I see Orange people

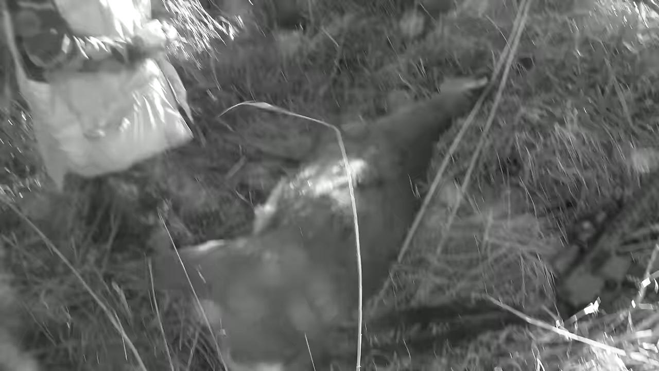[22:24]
That's an awfully big doe. Holy cow.
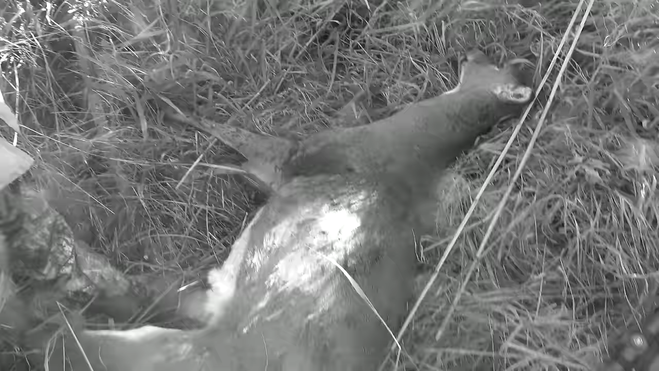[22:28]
Pretty good shot. He was hunting over there.